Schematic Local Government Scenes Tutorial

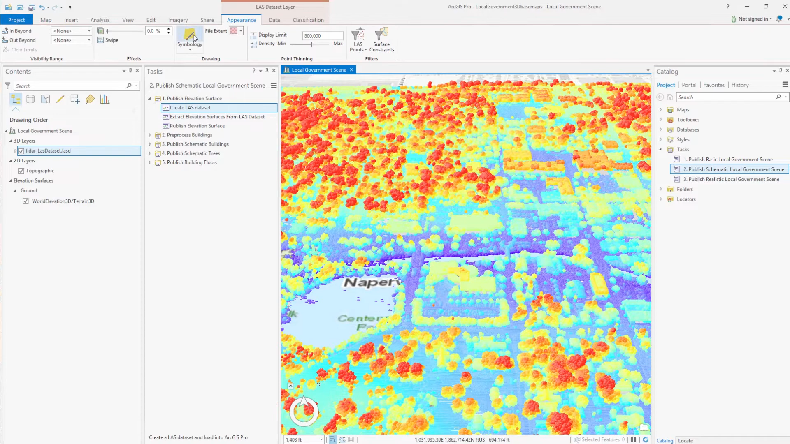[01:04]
So now we're ready to create elevation surfaces from our last data set. We enter the last data set, we can set the cell size.
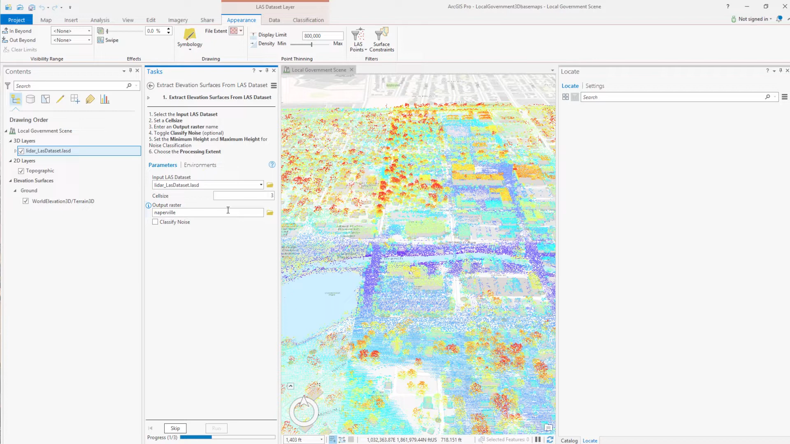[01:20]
The default is based on the average point spacing in the LiDAR.
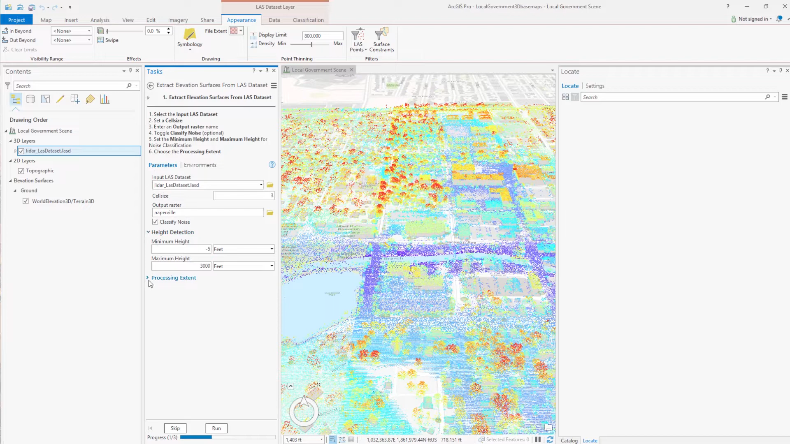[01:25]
And we can also decide whether or not we want to classify noise. We can set the minimum height below the ground and the maximum height above the ground,
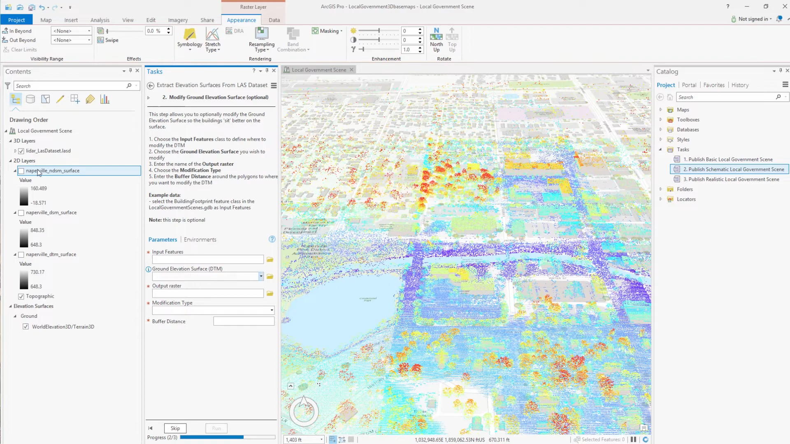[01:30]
and anything outside that range will be classified as noise.
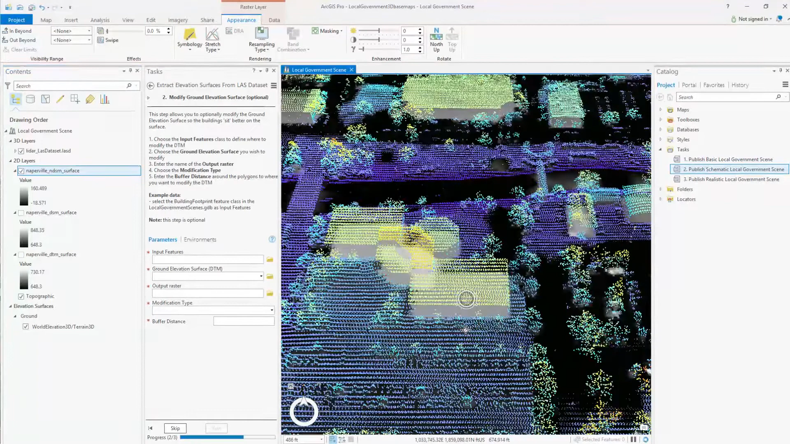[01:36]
The result of the tool is that we end up with three elevation surfaces, a DTM,
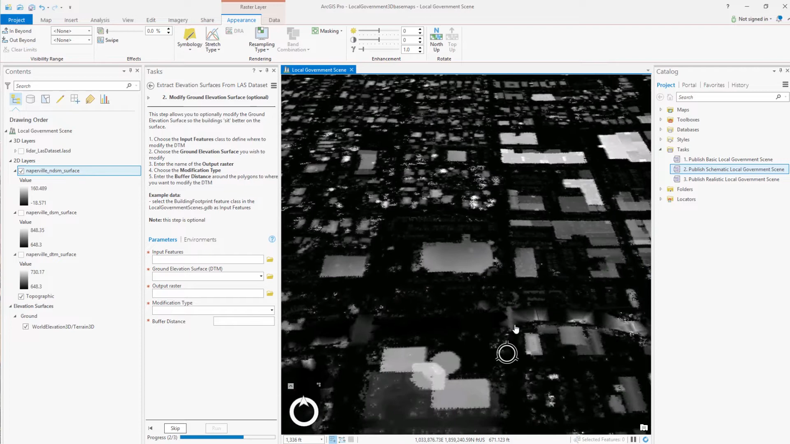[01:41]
a DSM, and a normalized DSM. And if we want to, we can modify the DTM using our building footprints.
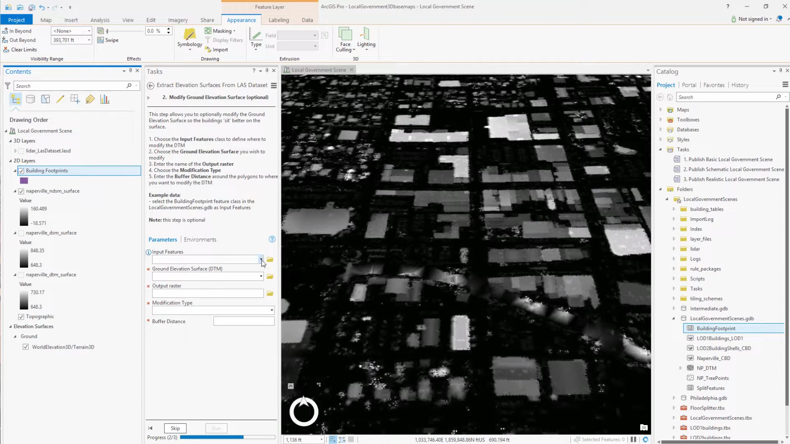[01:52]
This will make our resulting 3D buildings sit better on the DTM. You can choose the modification type. You can set it to mean. This is the average height of the DTM within the building footprints. And to view it, we must add this modified DTM to our ground surface. Sometimes you need to refresh the geodatabase, but once you've done that, you can add it to the ground.
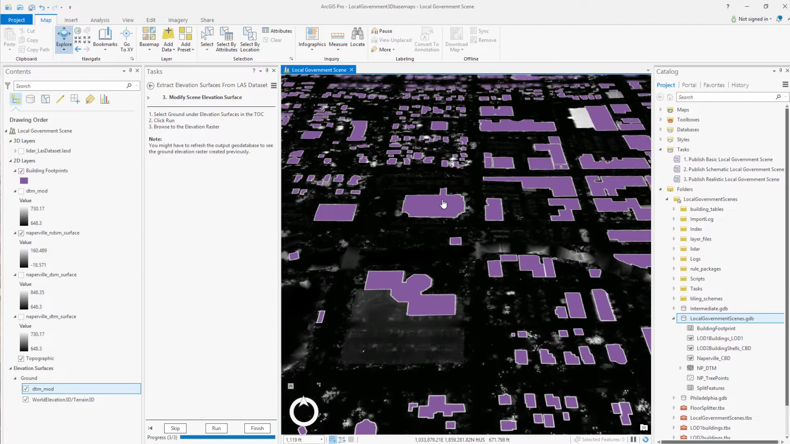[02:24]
And if we have a closer look, we can see here that the DTM has indeed been modified with the building footprints.
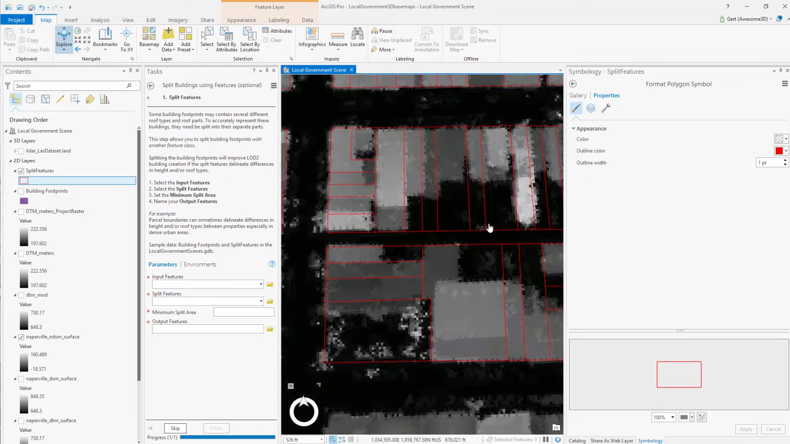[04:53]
You can also create a feature class that can help with the splitting. But in this case, like I said, especially in dense urban areas, building passes works really well.
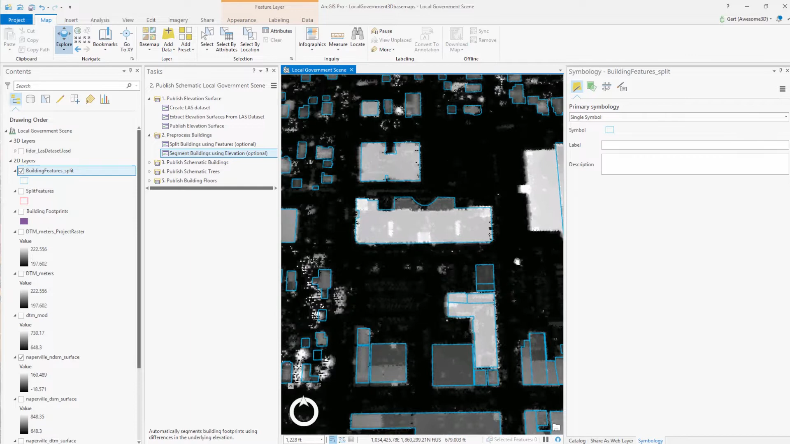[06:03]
As you can see, within certain building footprints, there are still differences, quite significant differences in elevation.
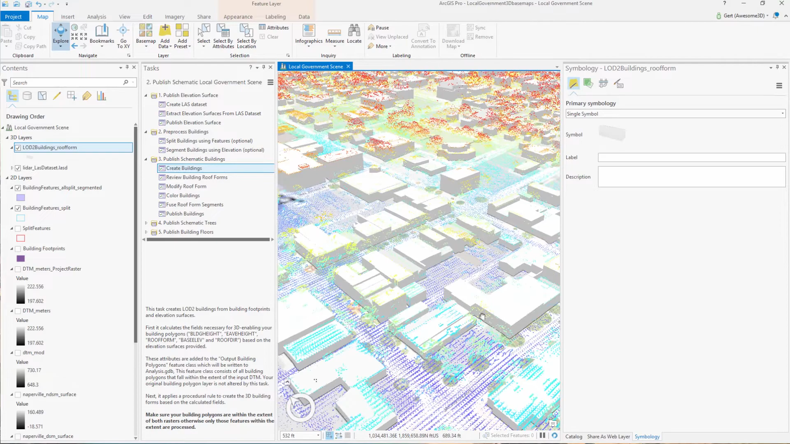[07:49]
And as you can see here, if we compare it with the LiDAR, we did a very good initial run with extracting the building forms.
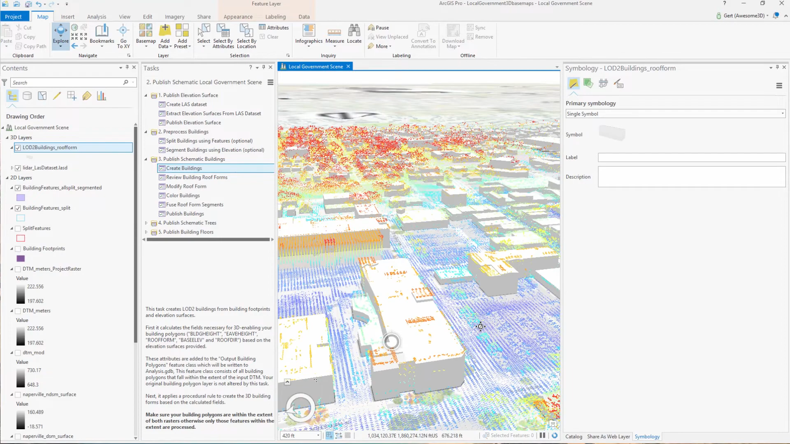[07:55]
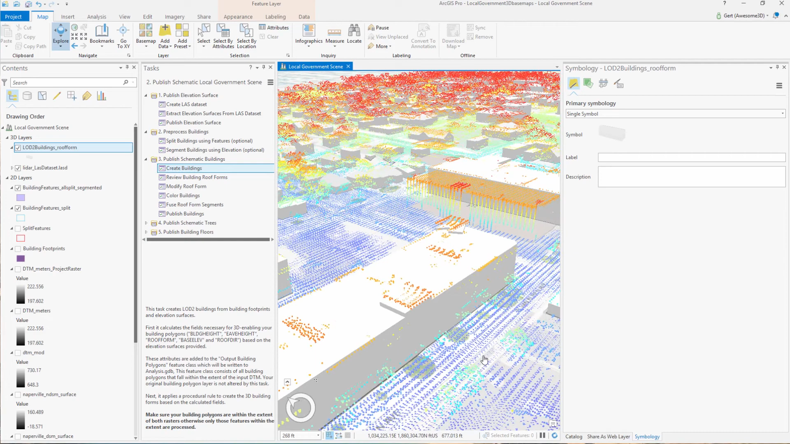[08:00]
You can see that the segmentation here picked up certain features in the roofs.
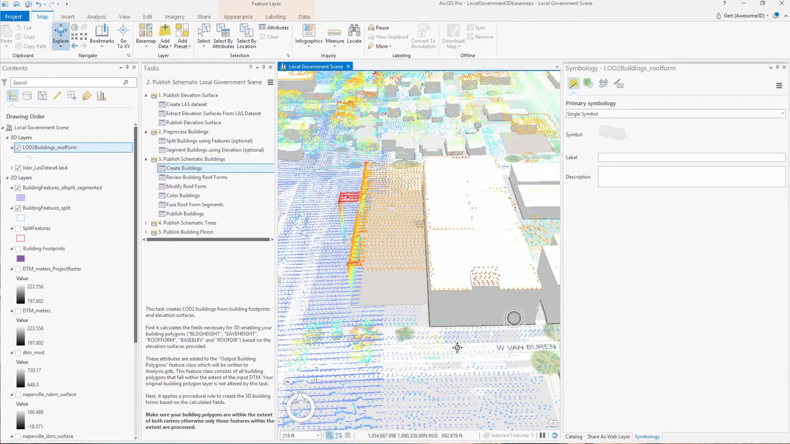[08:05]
As said, using those parameters, you can play with which features it should pick up and which ones it shouldn't. But as you can see here, it didn't pick up one feature here in this roof. So let's, we don't need to go and check every single building.
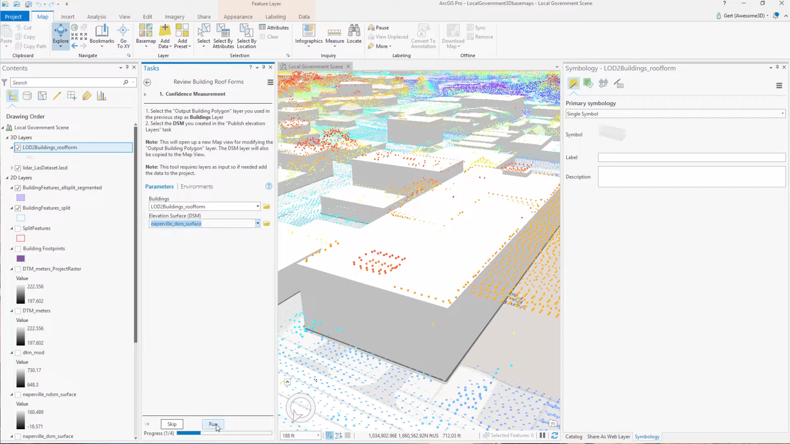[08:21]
Let's use confidence measurement to give us an indication of how well the automatic extraction went.